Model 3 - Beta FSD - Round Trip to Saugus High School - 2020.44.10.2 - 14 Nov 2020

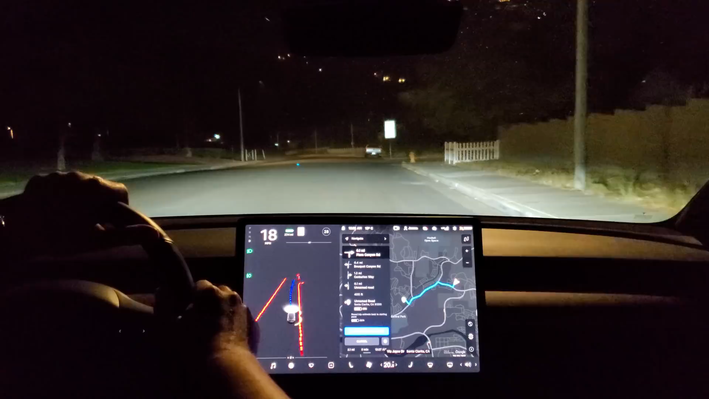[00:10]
In 500 feet, turn right onto Plum Canyon Road.
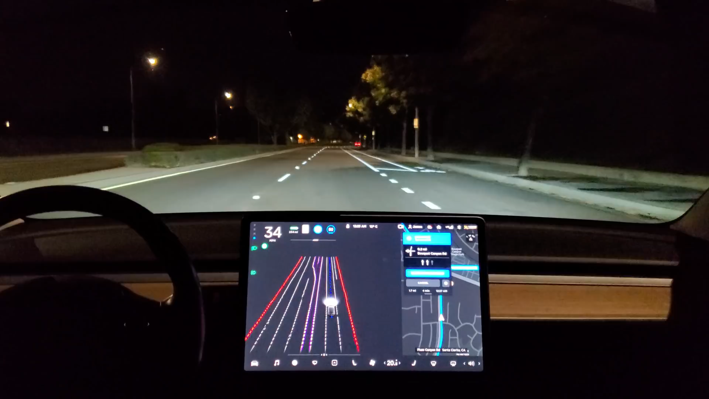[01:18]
In 1000 feet, turn left onto Plum Canyon Road. Okay, so that's interesting. So the new UI seems to adjust the size of this based on the situation. So if I open up the rear camera, it shrinks this and gives you more of the camera view. That's nice. This is small. I mean, I might get used to it. I mean, how much do you really need to use this right now when you're doing FSD beta?
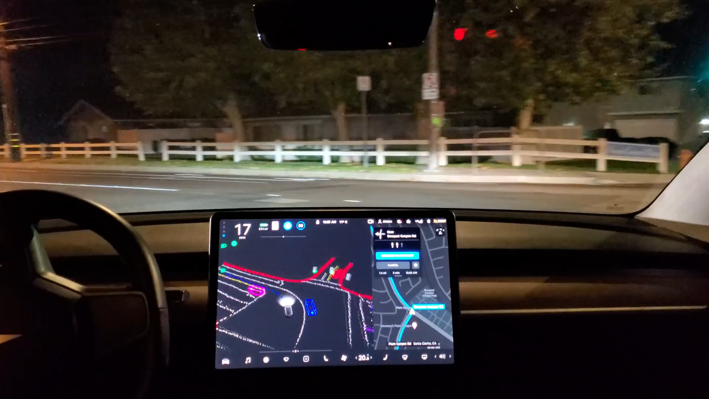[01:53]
It's very smooth and confident. I like this new stack up here. It's easier to see all this information at a quick glance, including the wheel to engage. FSD beta. Okay.